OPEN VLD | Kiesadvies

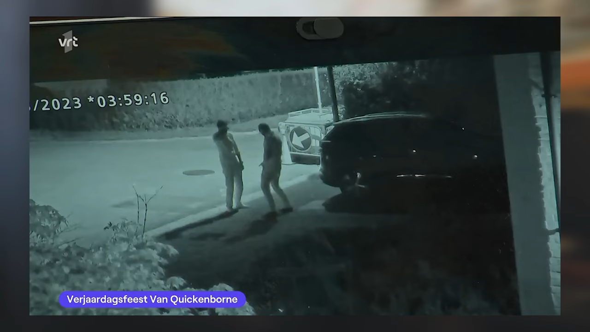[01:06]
Die door sommigen zouden geïnterpreteerd worden als een plasbeweging. Het kan heel goed een andere beweging zijn. En hij gaf zijn eigen uitleg. Kijk eens goed naar die beweging.